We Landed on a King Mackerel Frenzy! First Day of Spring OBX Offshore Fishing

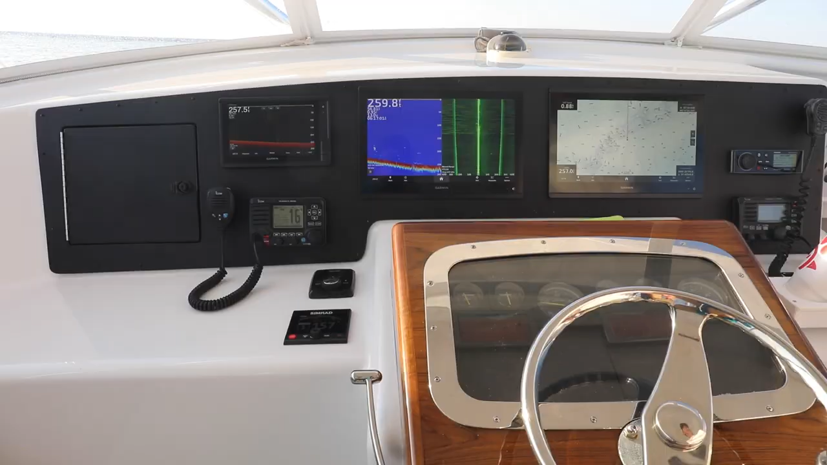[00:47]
We got a brand new dashboard. We're excited about that.